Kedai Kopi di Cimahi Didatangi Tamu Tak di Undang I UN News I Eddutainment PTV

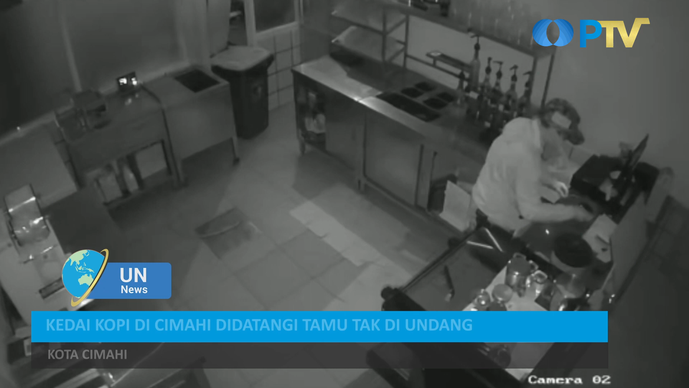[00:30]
Berdasarkan rekaman kamera CCTV kedai yang berlokasi di Jalan Melong, Kota Cimahi, Jawa Barat, mencuri beraksi seorang diri pada Senin dini hari.